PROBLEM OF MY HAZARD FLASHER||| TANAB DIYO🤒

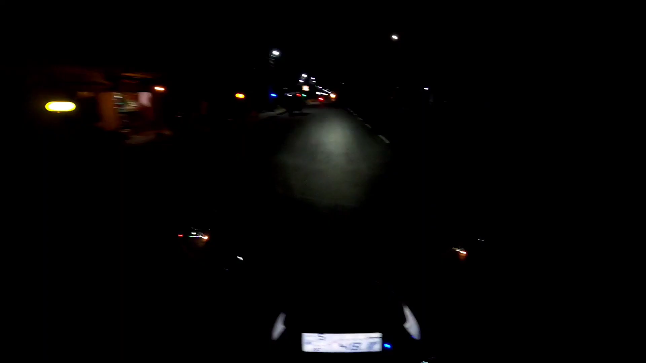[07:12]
One hour later. राति भयो, राति 8:30 बज्नु थाल्यो यार। ह्यान्डसममा केही गएको यार, हल्का पानी खानीपुरी खाने आएको थिएँ त्यहीँ भन्दाखेरि भयो। तपाईँ हेर्न सक्नुहुन्छ, यो चाहिँ सकबाचीको पुरै चल्दो फल्दो रोड हो।